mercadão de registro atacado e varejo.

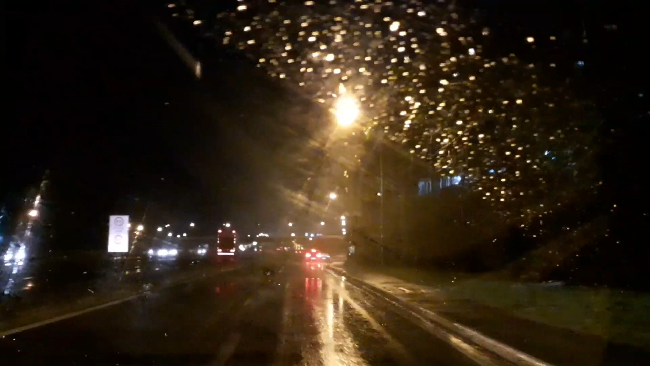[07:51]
Terminamos as compras. Tamo saindo aqui do mercado. É isso aí, é isso aí, ó. Então, pessoal. Se vocês gostaram desse vídeo aí, dá um like, compartilha aí. E se inscreve aí no canal Beleza do Vale. Ficando aqui a rodovia. Também da Cidade de Registro, né? Esse mercado fica aqui na Cidade de Registro. E agora já estamos seguindo. Com chuva ainda.
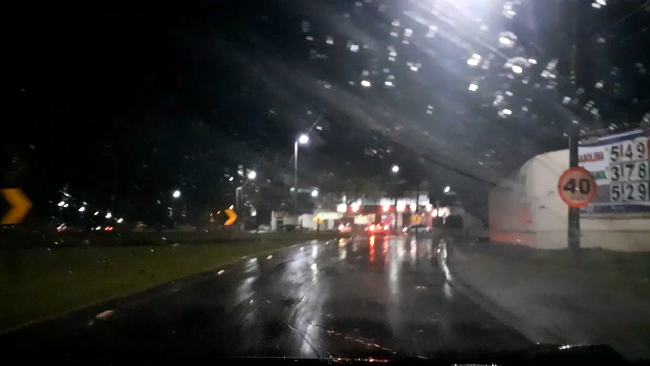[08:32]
É isso aí, gente. Olha que beleza. Indo agora pra nossa residência.
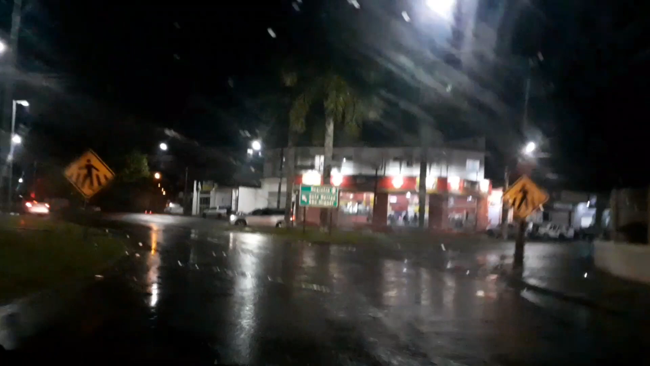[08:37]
E tá aí, ó. Aqui a avenida. Olha que é isso aí, ó.
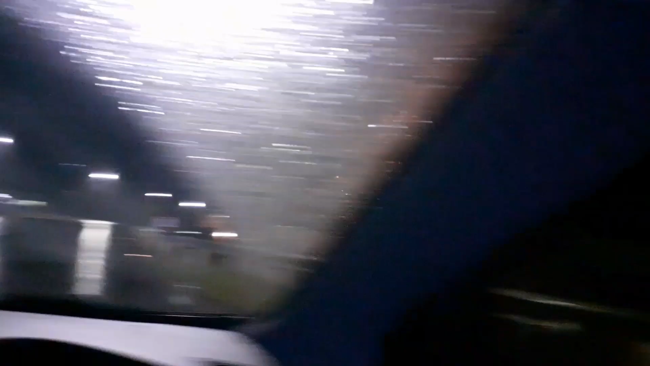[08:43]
Pegando aqui, ó. A rodovia agora. Eita, estamos chegando na Cidade Nossa agora.
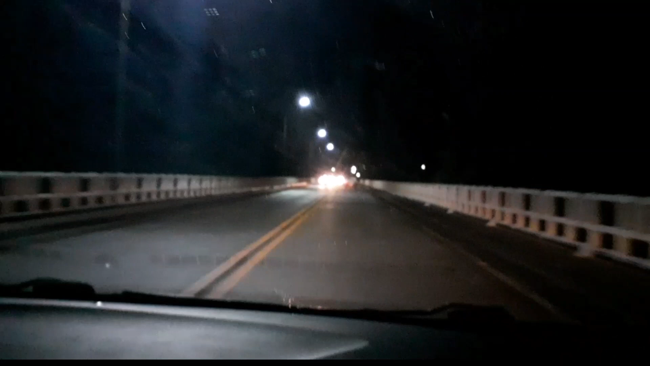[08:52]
Aí, ó. Pessoal, já estamos entrando dentro da da nossa cidade já. Olha, pessoal. Olha,
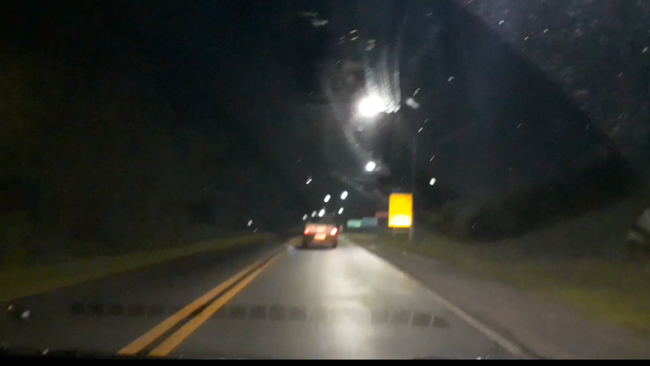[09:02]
ó. A para-brisa tá só nebrinado.
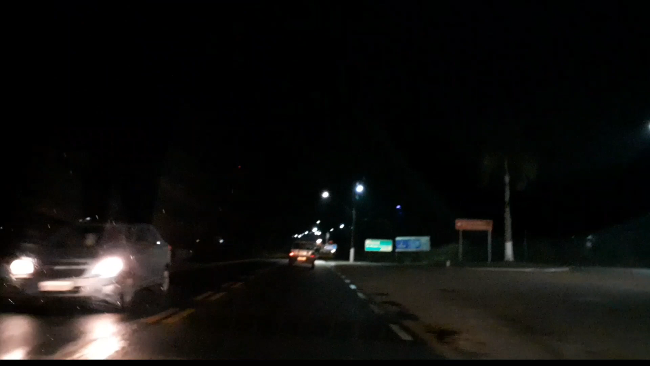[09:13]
Mas por causa da chuva que a gente pegou lá na Cidade de Registro. E agora estamos chegando já aqui na nossa a nossa cidade aqui. Estamos passando aqui no hospital. Do lado do hospital, né?